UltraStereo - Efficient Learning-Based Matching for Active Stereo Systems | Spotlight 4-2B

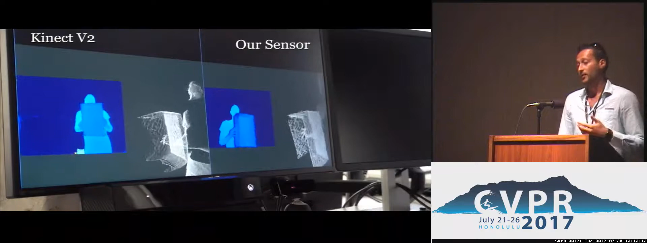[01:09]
And again, Kinect V2 requires multiple shots in order to produce a single death map.